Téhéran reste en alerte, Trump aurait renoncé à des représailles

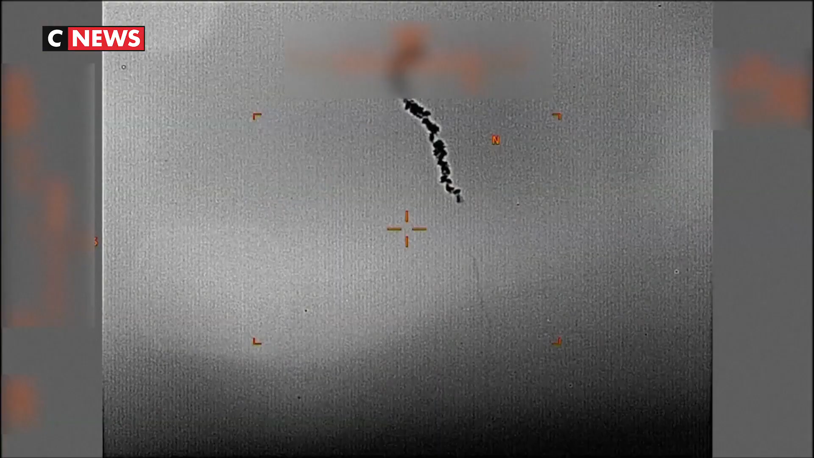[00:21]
La veille, Téhéran a annoncé avoir abattu un drone espion américain, suscitant la colère de Donald Trump qui évoque alors une très grosse erreur de l'Iran.
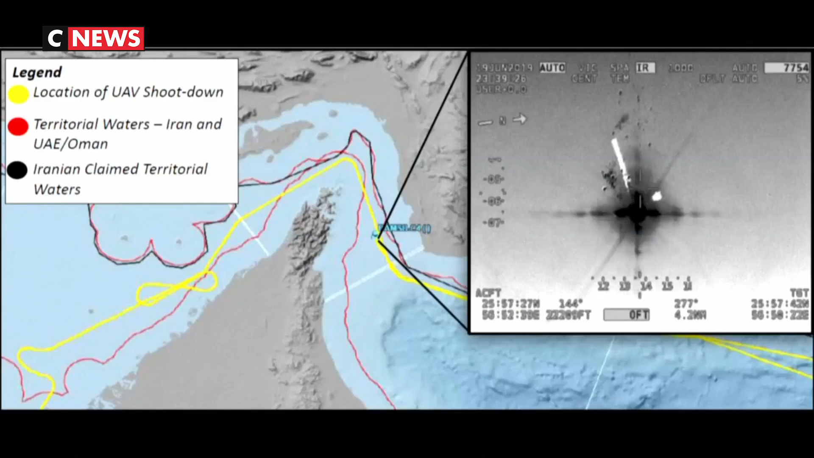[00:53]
Washington affirme que le drone abattu se trouvait dans les eaux internationales.